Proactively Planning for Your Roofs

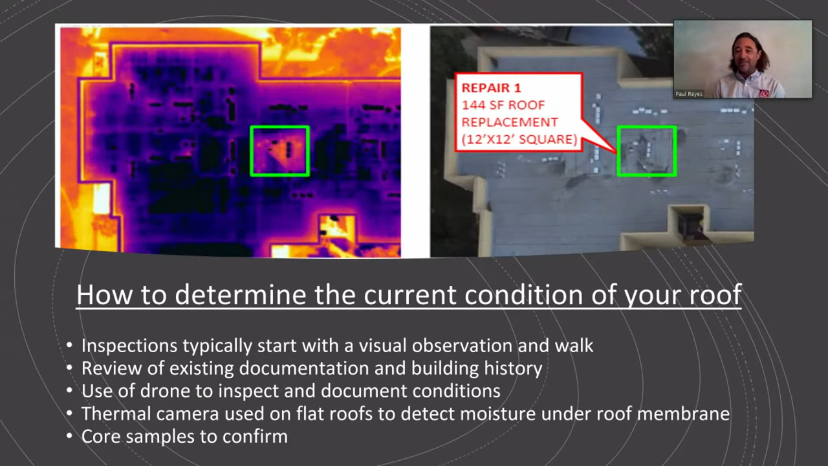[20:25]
up a whole new world for us when we're speccing a new roof on what we can or can't do you know we've been up on roofs where it looked like it was end of life I mean the roofs looked horrible we scanned it and it was dry as a bone underneath there so you know in that case they only had one layer of roofing we actually went with a coating to buy them 20 years because they also didn't want to spend any money on the roof at the time as opposed to maybe the old way of doing it would have been like well we've got to you know put a new roof on this or
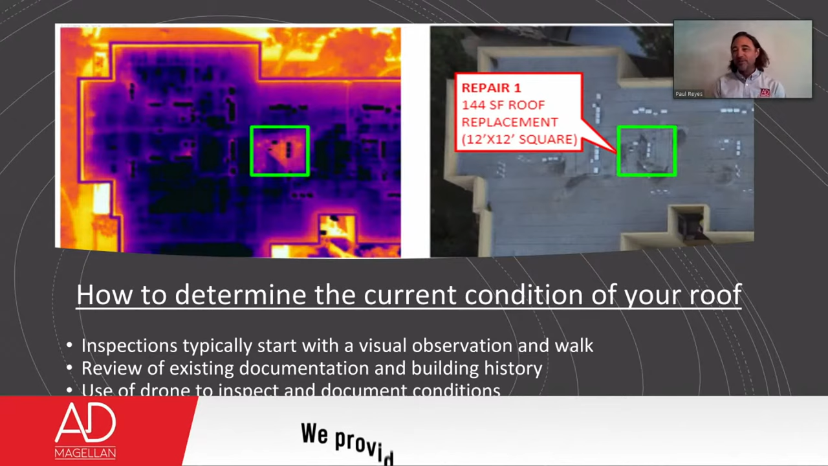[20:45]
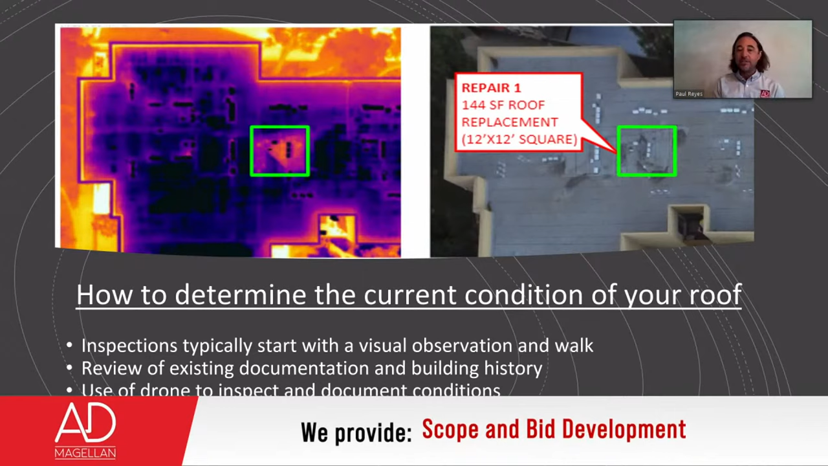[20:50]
you know take another option so it also allows us to pinpoint areas that do have issues so
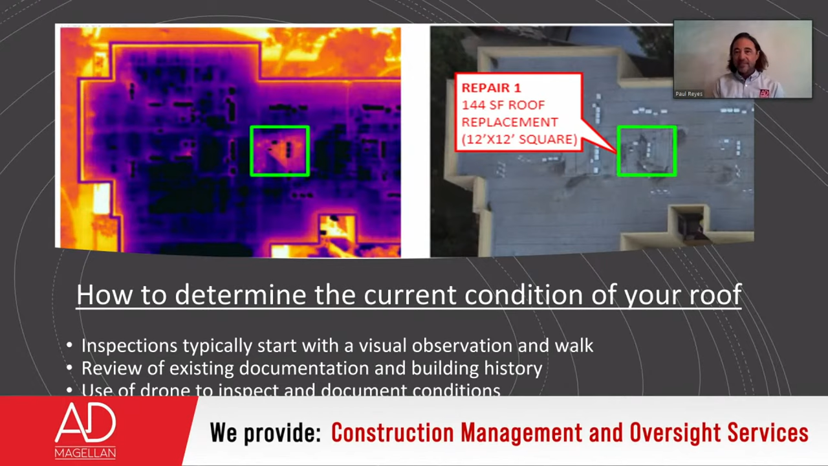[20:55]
you know in this case if we're going into winter you know we might say hey look rather than trying to
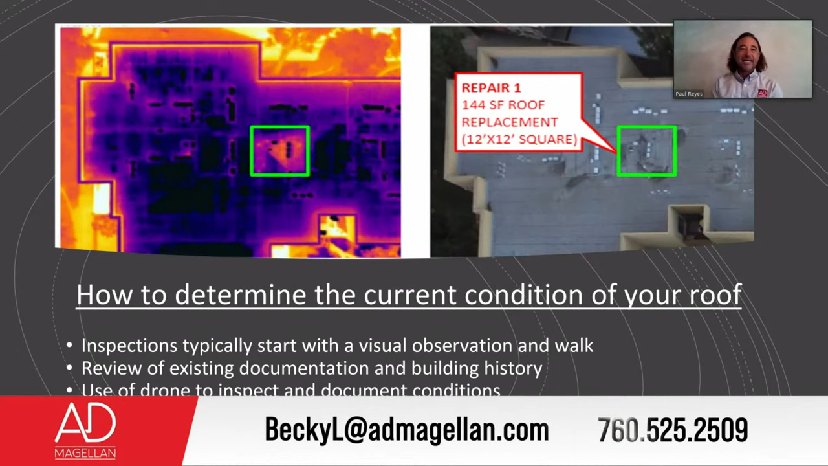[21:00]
tackle the whole roof let's just tackle this you know small little 140 square foot
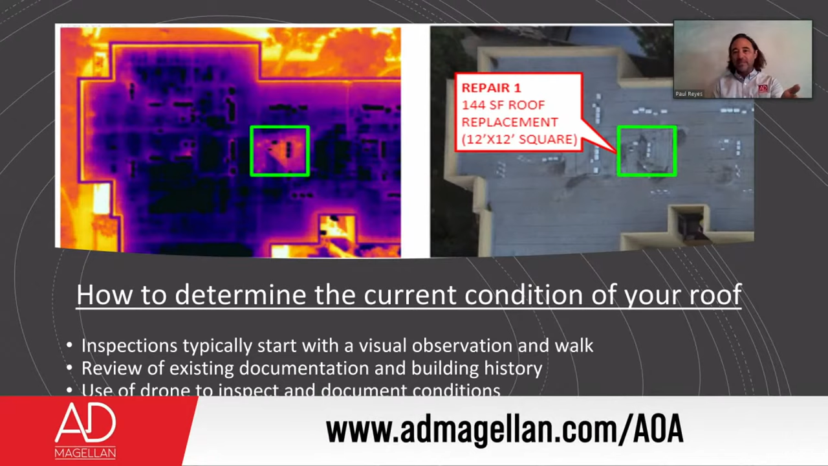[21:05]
section to get you through this winter while we figure out you know what else we need to do you know this is another sample of you know once we see
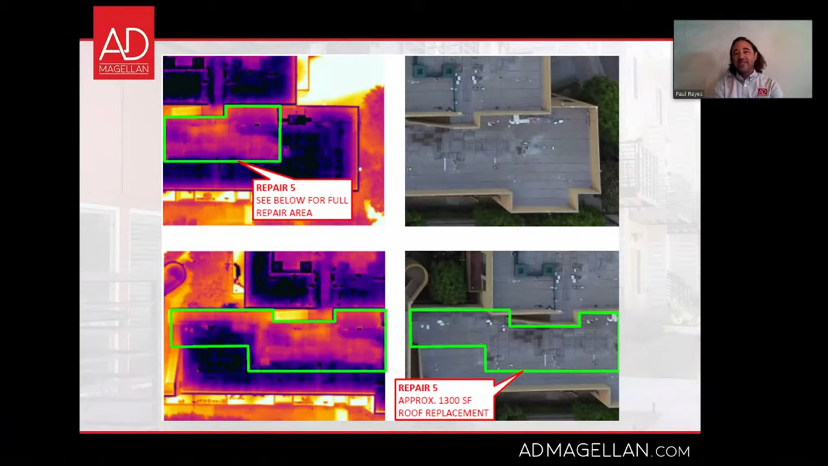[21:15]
especially in that bottom fixture we see that much moisture underneath the roof and and I know it's hard because we can't zoom in but this roof actually didn't look that bad when we were up there seeing all of this moisture you know allowed us to make a proper recommendation to this client and set expectations appropriately for contingency because when we see this much water underneath the roof we know we're going to have to get into plywood maybe even you know sister
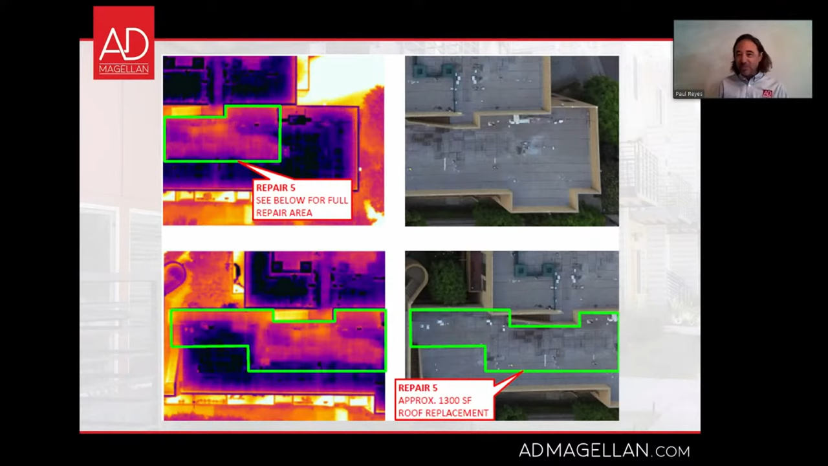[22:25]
same time you know 30 ish years ago you know we can go up and scan them and say hey look let's start with building a and f this year and then in 2022 we'll do b and c or or what have you so it's it's a pretty phenomenal tool and I would recommend to everybody that you know you you try and take advantage of that technology